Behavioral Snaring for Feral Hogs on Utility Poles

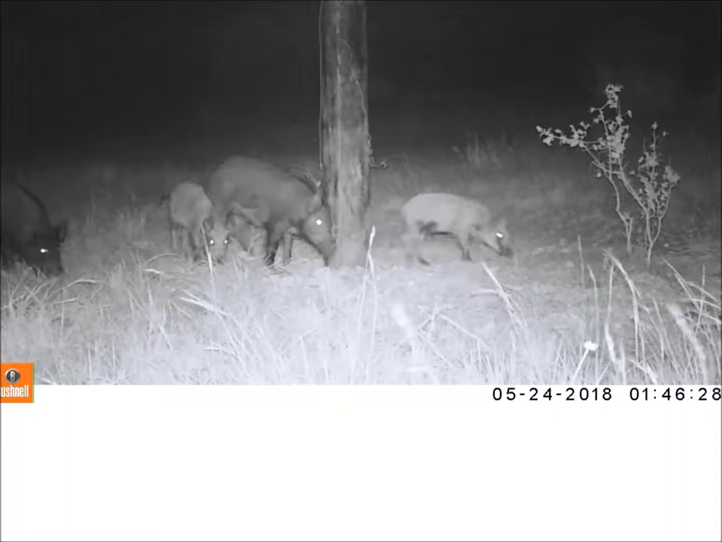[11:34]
Hope everybody can see this. Yeah, it'll work. So you can see the young using it and an adult sow, a breeding age sow. Of course, they have two snares on that pole. It's a double, but it shows them using it. They hit it, and they run. And the whole sounder will use that pole, the whole sounder. And I'll run that again in case you want to see it. But in this sounder, there was about 12, 13 hogs in this sounder. And each one of them visited a pole just like it.
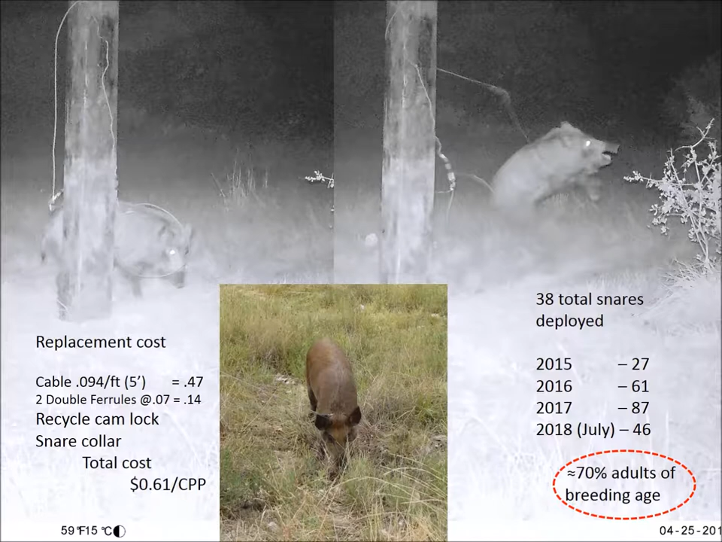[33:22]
So, replacement costs. Now, this is just materials. But the bottom portion of that snare, because you're recycling the cam lock and the snare collar, if you can. This is only about a penny. It's not even worth measuring. But the cam lock, being 38 cents or so, the double ferrule, and the cable is what you're replacing on it. So, that's 61 cents per pig. And in our circles, in animal damage control, that's pretty cheap.